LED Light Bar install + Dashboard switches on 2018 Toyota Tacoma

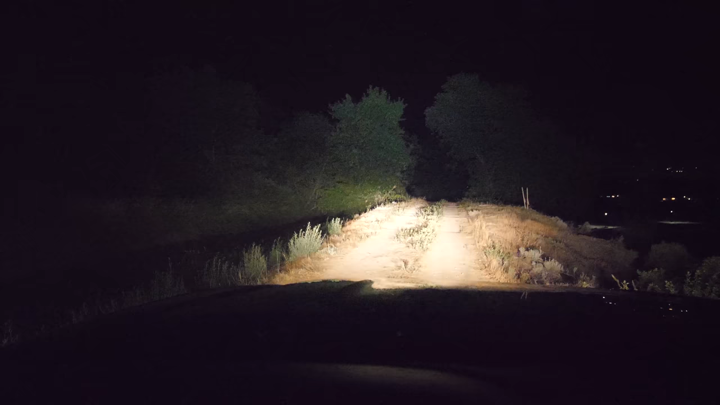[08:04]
So I mean it will light up like all the trees and everything around me. But let's go driving for a second. It's always nice to light up the trees in case there are any owls that you might hit. Just the brights with the LED bar.
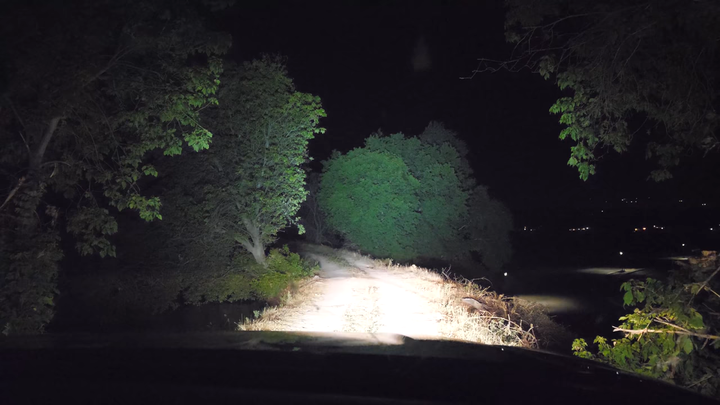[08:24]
No brights. Yes, brights. Yeah, I approve. No brights. Yes, LED lights. It really brings out the scenery of the trail. It really does. It's like we're riding during the day.